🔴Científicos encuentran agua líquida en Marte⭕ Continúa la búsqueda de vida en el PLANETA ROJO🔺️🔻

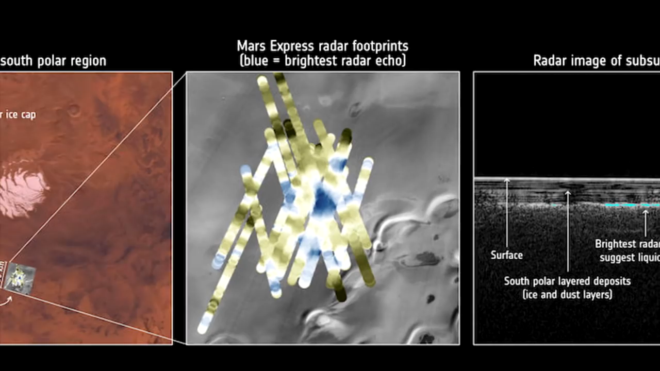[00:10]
Se encuentra en una región llamada Plamun Australia, localizada en el polo sur del planeta rojo.
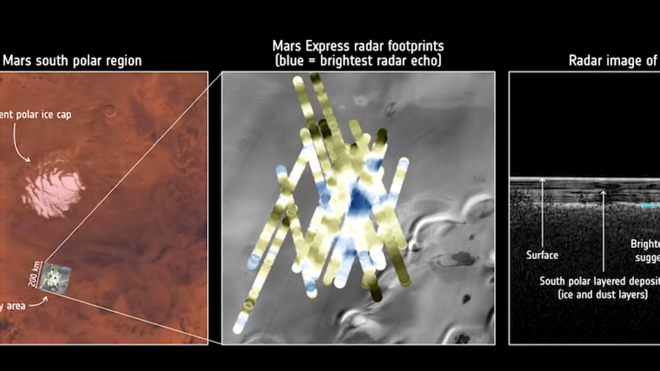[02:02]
Analizando las propiedades de las señales de radar reflejadas y considerando la composición de los depósitos estratificados y el perfil de temperatura esperado debajo de la superficie,